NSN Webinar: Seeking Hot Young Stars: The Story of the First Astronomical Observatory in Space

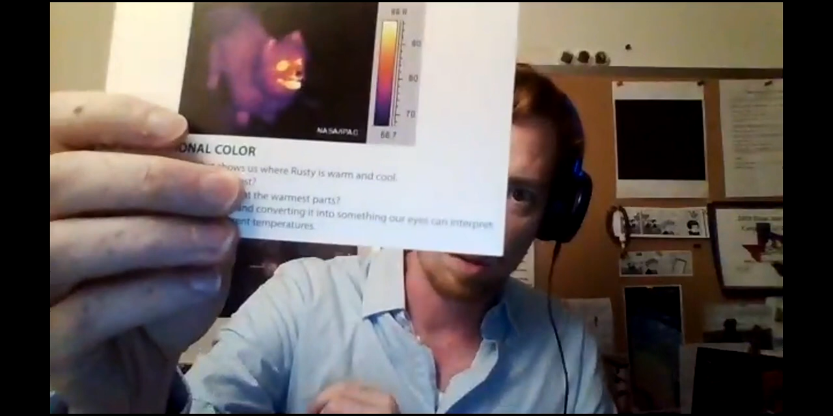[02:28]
Like in this case for Rusty, we want to know what's the hottest part of Rusty, which is the great part about infrared. And so that's why this is scaled the way it is.